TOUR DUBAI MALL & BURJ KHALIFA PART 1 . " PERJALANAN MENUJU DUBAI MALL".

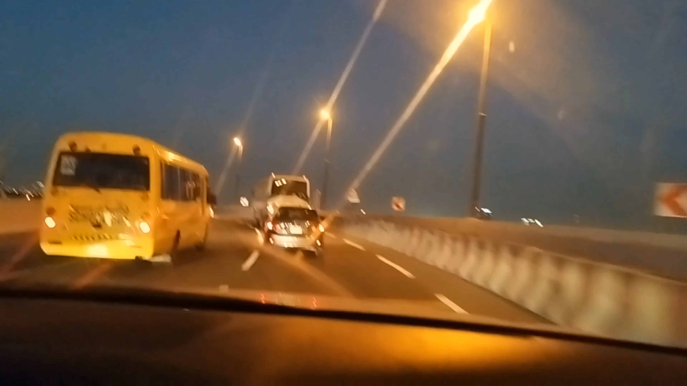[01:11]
Semua penampakan yang ada di sekeliling kita Adalah gedung tinggi sekitaran Bursa Halifah atau Dubai Mall Bisa dilihatkan Bagaimana indahnya di waktu malam hari